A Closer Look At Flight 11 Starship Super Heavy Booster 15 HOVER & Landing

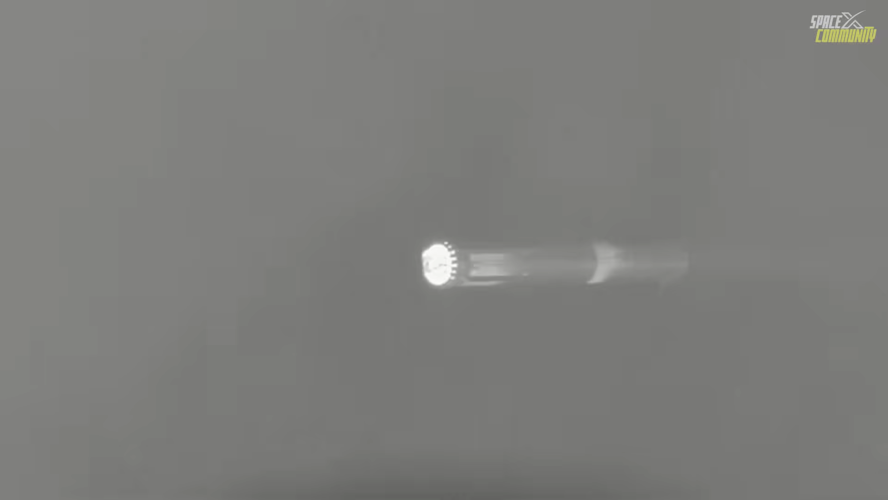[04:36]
The hover maneuver itself was the crowning achievement of Flight 11's booster operations.